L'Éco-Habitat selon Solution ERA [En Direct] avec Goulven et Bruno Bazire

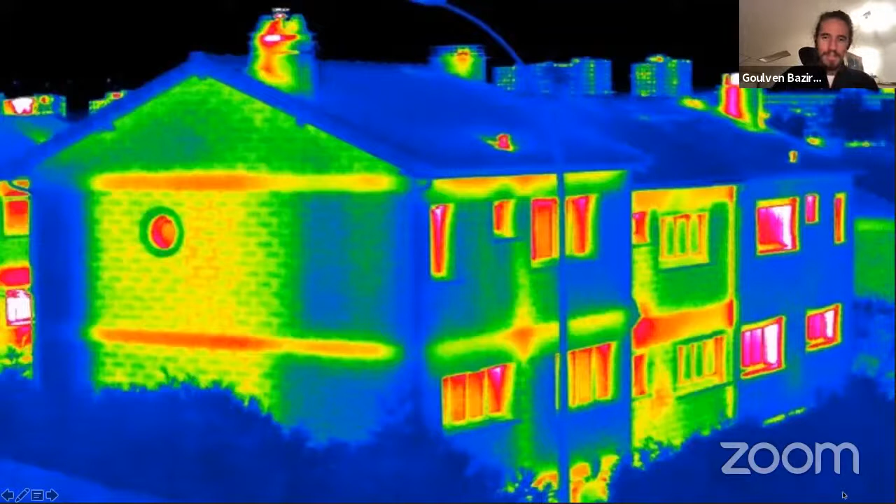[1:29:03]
à part au niveau des fenêtres donc l'isolation par l'extérieur permet de compenser ça un peu comme ce qu'on voit ici après ça reste une photo qui illustre bien le sujet mais pas nécessairement la réalité votre projet à vous ne peut pas être aussi catastrophique que ce qu'on voit dans cette photo là